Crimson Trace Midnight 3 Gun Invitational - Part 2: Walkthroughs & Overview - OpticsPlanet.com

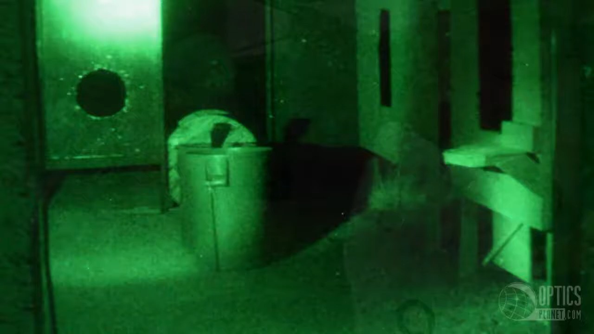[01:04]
at the course well and smart first and know where your targets are right
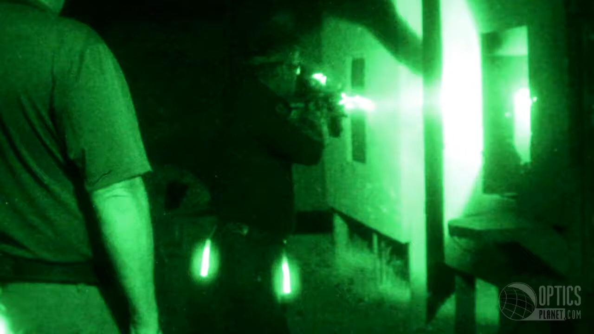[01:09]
here you can get one two three four five targets then you take your
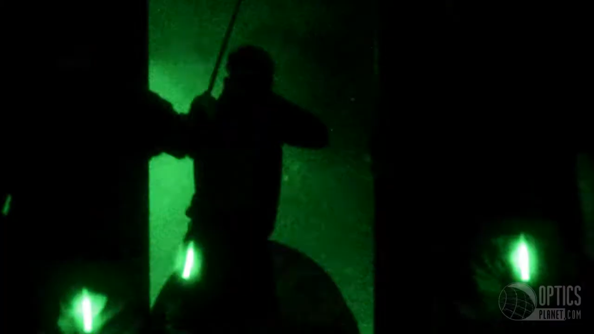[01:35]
it obscured my vision so I shot a couple of these I couldn't see my middle targets I had to shoot my right targets and then come back from my left
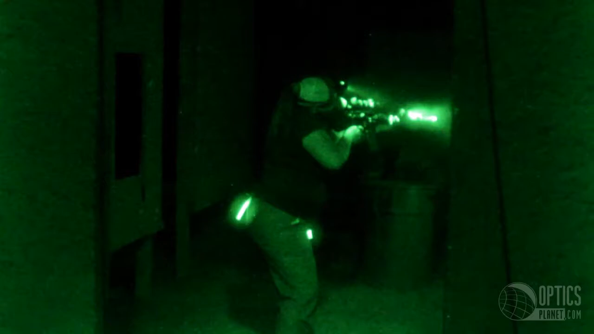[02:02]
window you can just stand right here on this bump and you can see all four or five of these targets what